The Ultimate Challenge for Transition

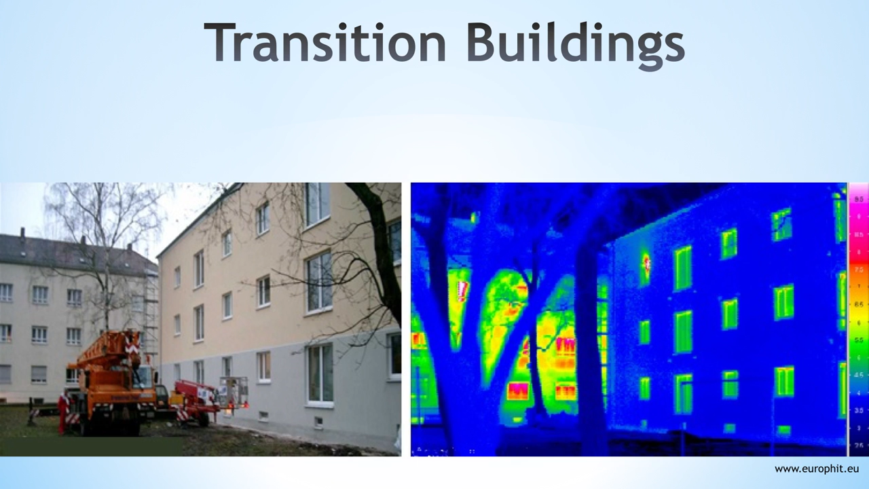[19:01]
actually practicing it and maybe we need some better policy but the house on the right has been retrofitted the house on the left hasn't or housing block and you can see the difference it's not hard to figure out how to do it but this is what's hard no new buildings there isn't room for more buildings every building